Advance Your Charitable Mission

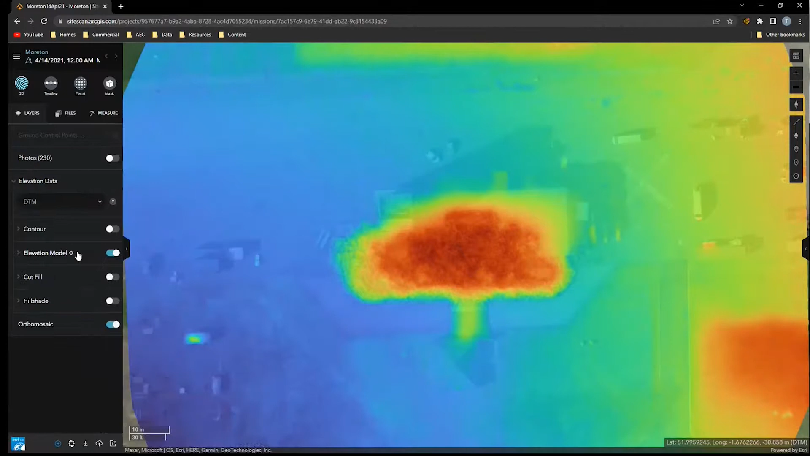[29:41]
a digital elevation model where you can delineate the range here. And you can also use some of the tools to understand what is above and below ground, like this cut and fill.
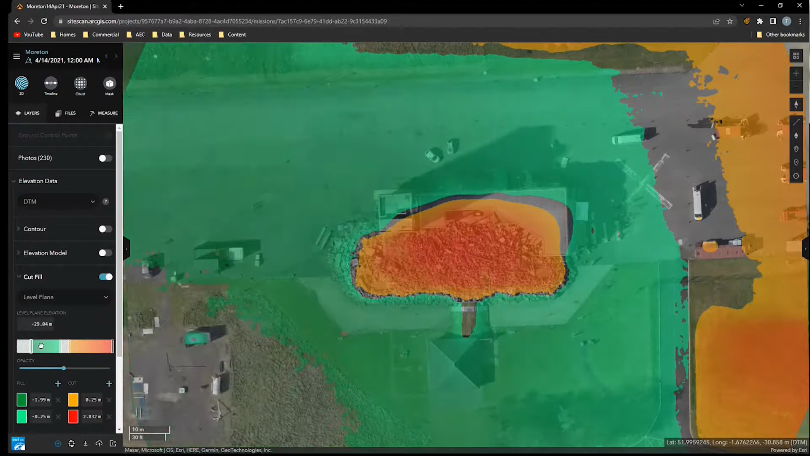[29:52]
As we start to go here, you can see what is above and below ground with the rubble. But you may want to go that step further and start to quantify this.
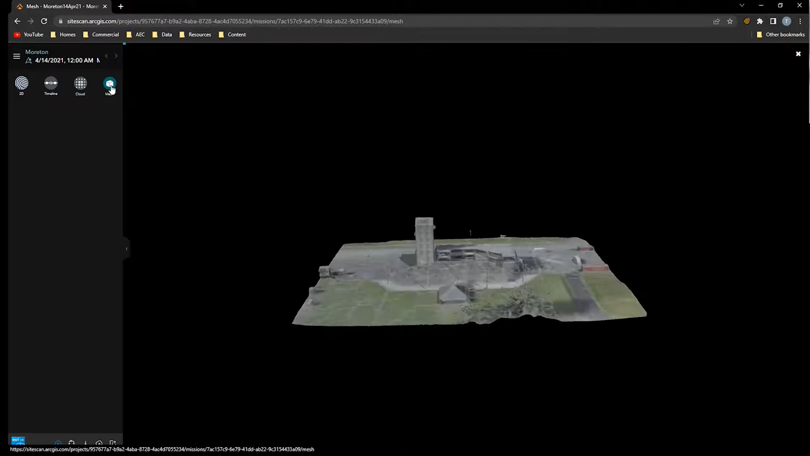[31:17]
So if I zoom in here.
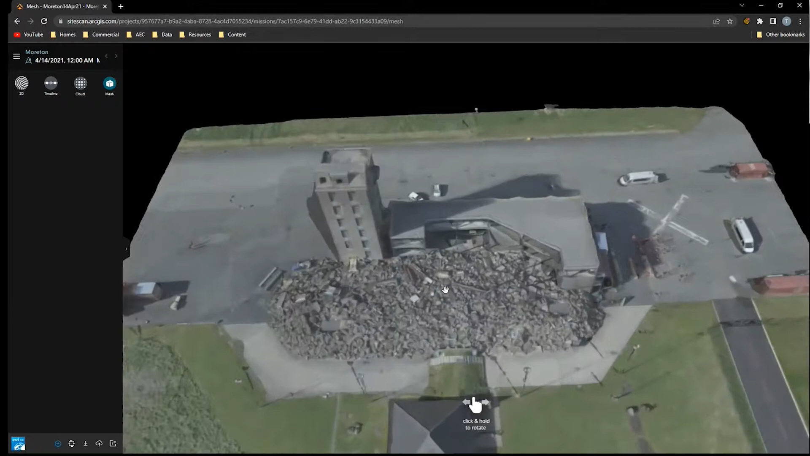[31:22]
We can see our scene and you can understand what's happening no matter where
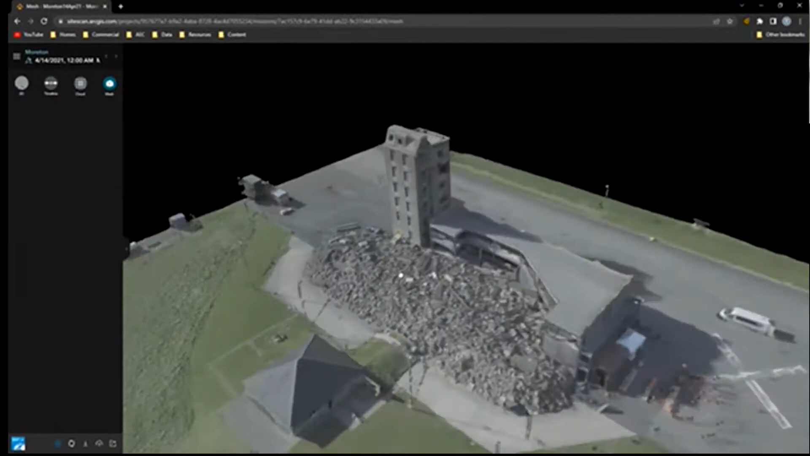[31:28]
you are in the world and being able to zoom into those hard to to reach areas. Now this can be shared with anyone, as I previously said, and there's some sharing capabilities here on the left hand side. So you could push this out into ArcGIS in an application with certain capabilities, whether that being 3D tools or just to view.